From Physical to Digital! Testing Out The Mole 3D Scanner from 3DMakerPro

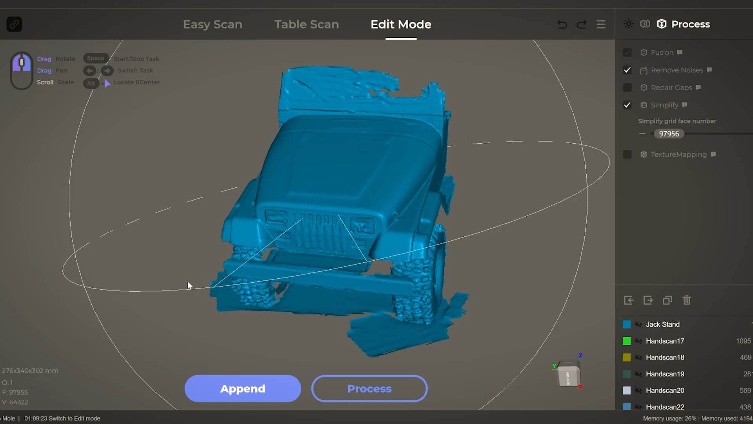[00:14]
figuring out some of this product strengths
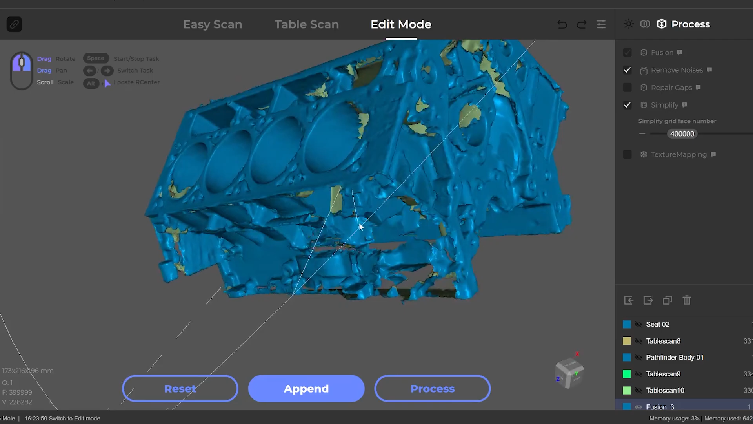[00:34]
I have used a number of 3d scanners
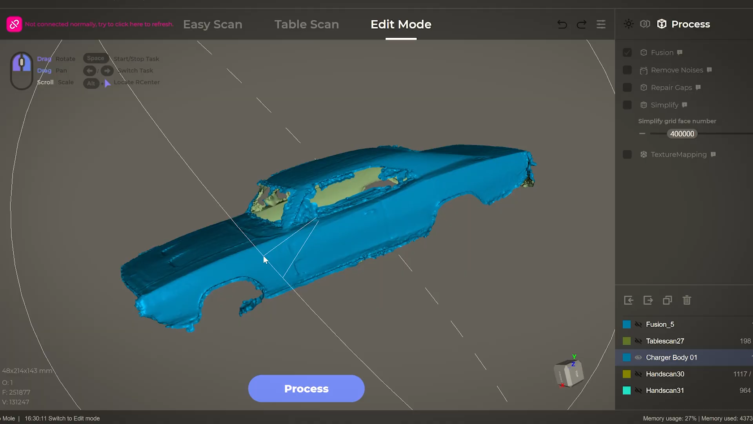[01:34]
accuracy which will be better suited for smaller objects
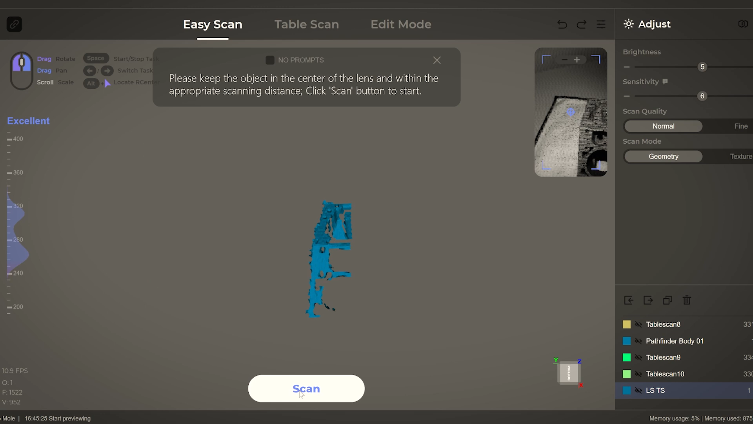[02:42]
pc I made sure that it was up to date and it automatically identified this mole 3d
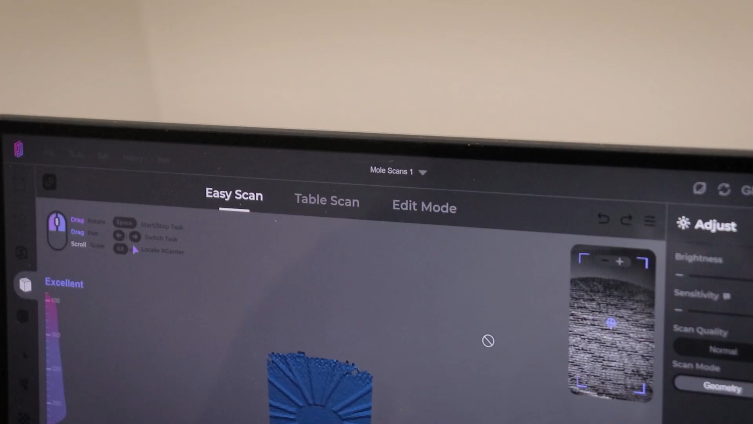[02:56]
get everything set up you have a couple different
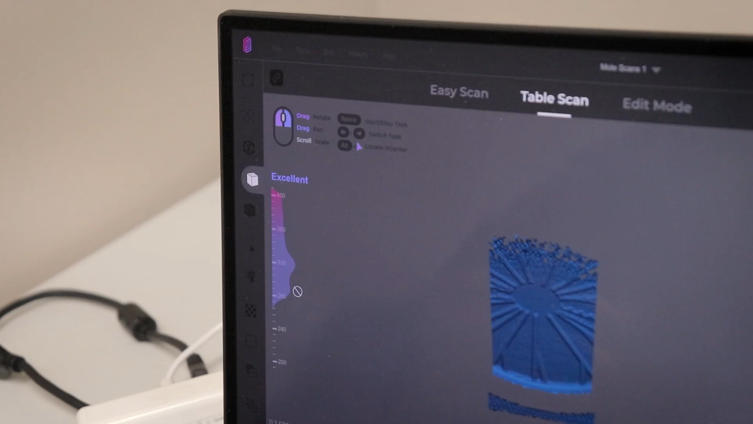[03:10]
you're scanning you'll want to pay attention to this meter
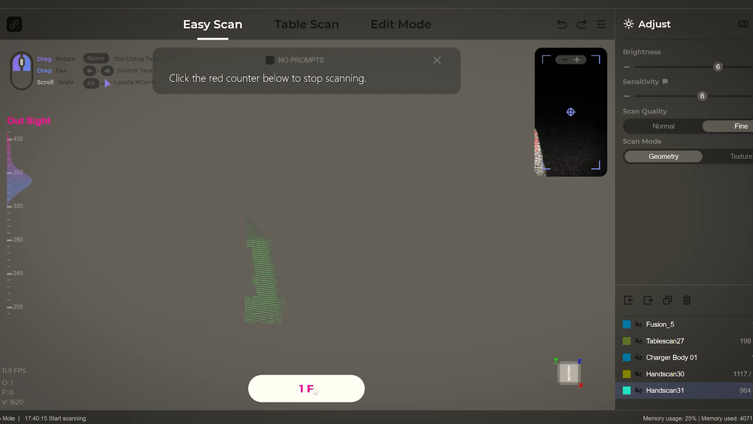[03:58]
could move the scanner in easy scan mode when scanning a relatively
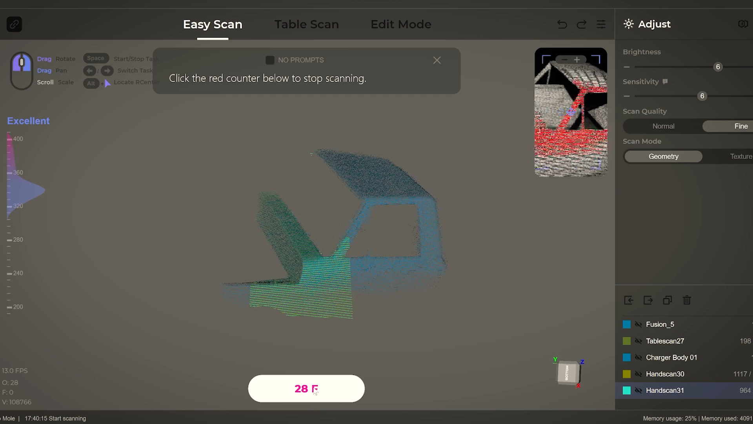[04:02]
simple object once you're finished with the scan you have the option of starting a new scan and later combining the two together this is necessary when you can't scan the entire surface of an
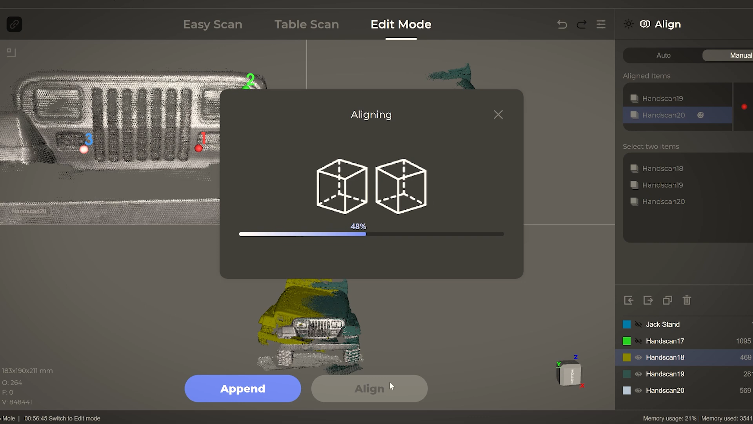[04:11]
object in one go the software will try to automatically combine the two scans but I
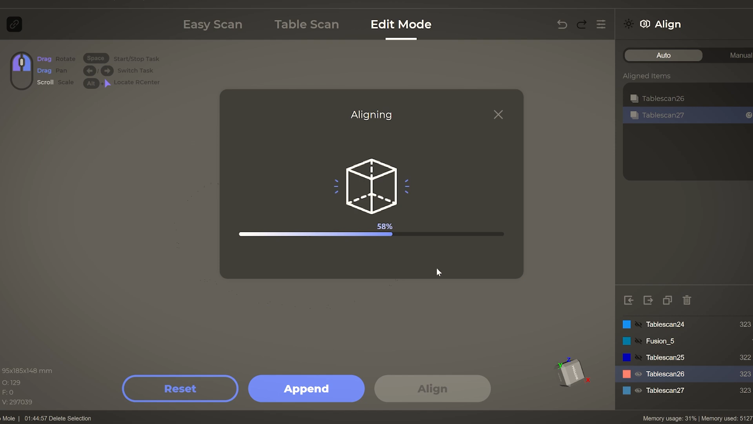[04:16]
find that it isn't always the most accurate and more often than not I needed to manually align the scans myself
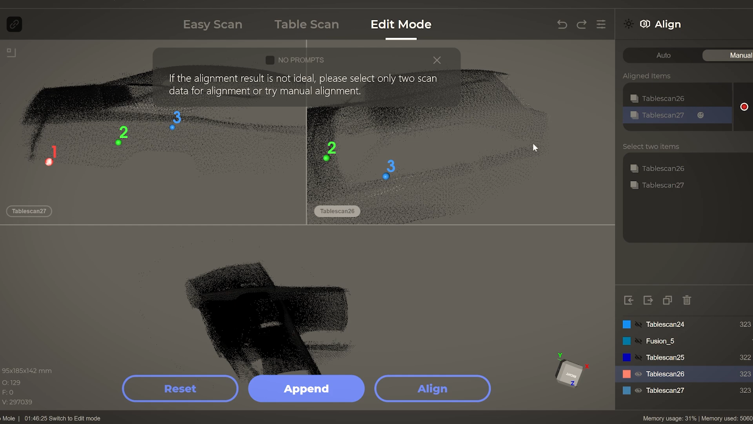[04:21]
which fortunately is an option within the JM studio software also within
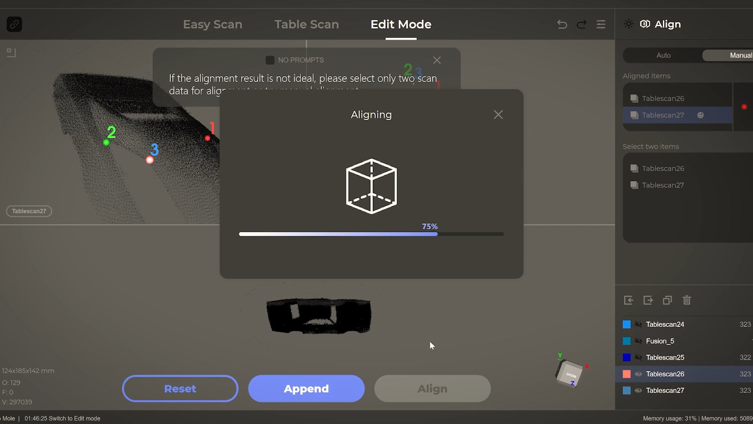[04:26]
the software there are some simple tools for mesh editing though for anything more than just a
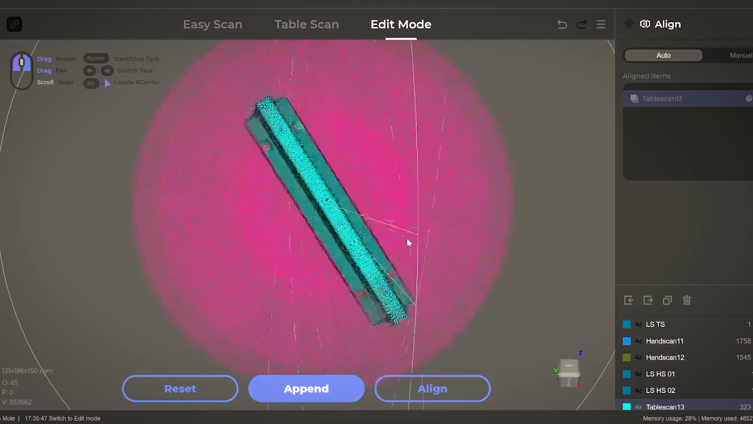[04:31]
very simple cut or hole fill you'll probably want to transfer the files into another program for better editing capabilities
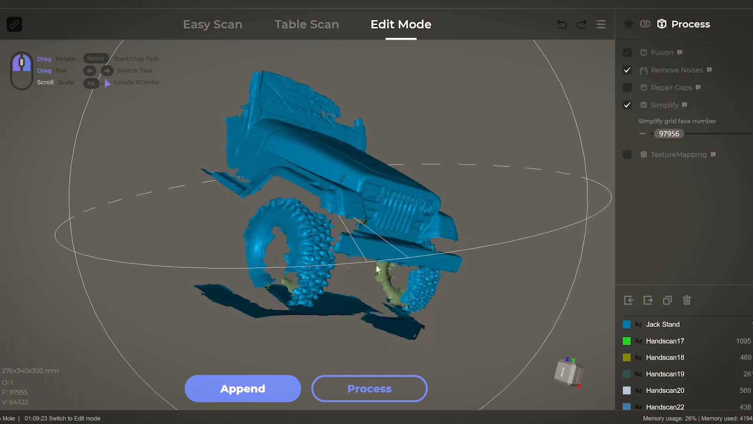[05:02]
it captured it really well overall the software did a really good
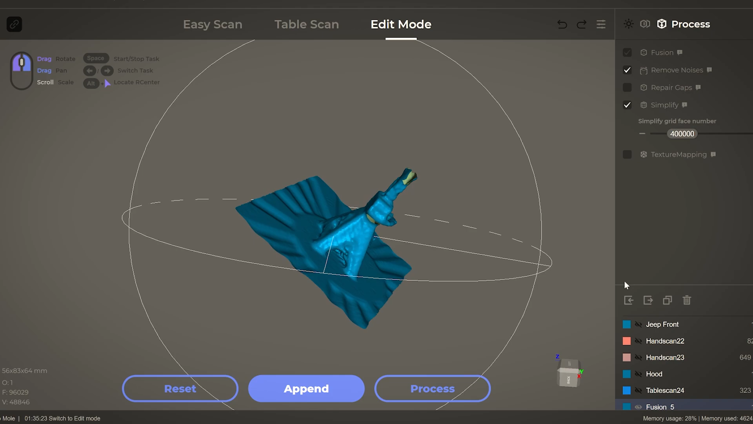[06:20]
quite a bit of success with some 124 scale bodies
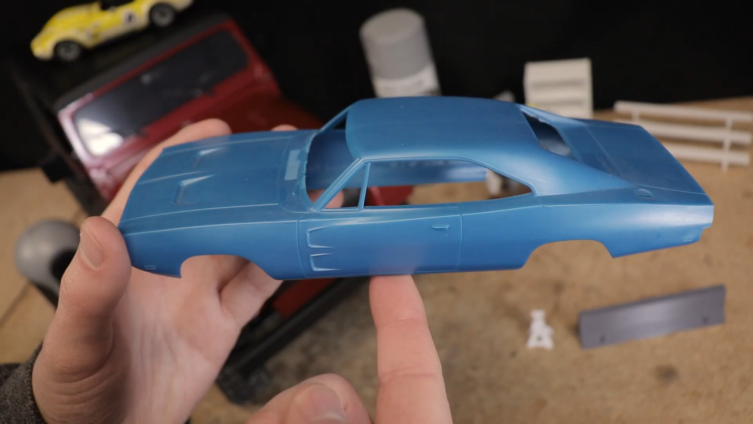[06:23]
finer details aren't really present on the finished scan but it's certainly good enough to create some form-fitting parts or be a
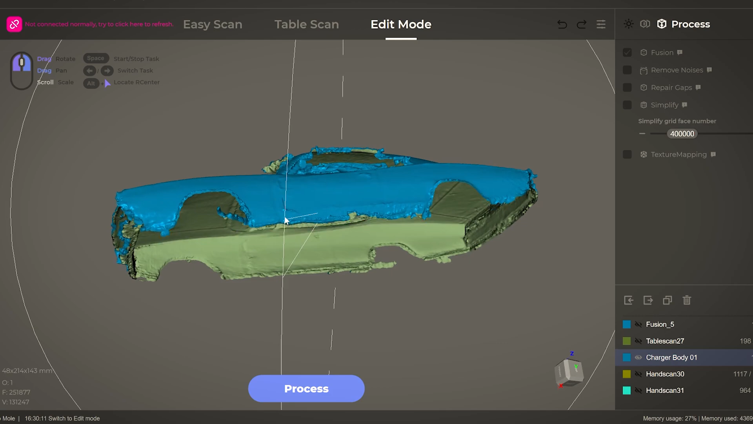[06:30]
great reference for designing a custom interior or chassis kind of the same deal here with this
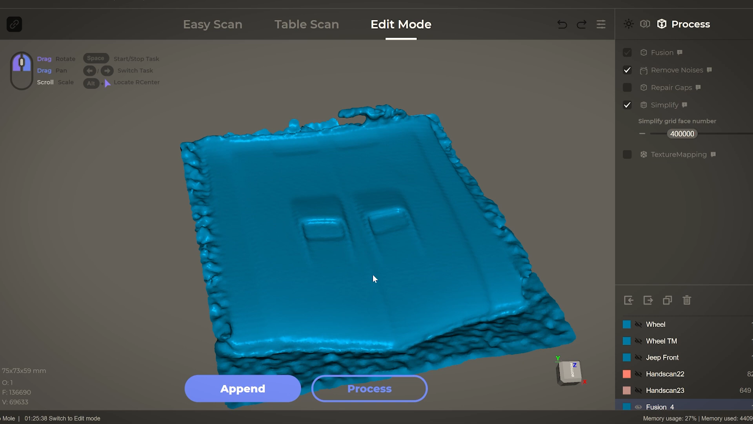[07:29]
would produce good scans with reasonably precise dimensional accuracy when increasing the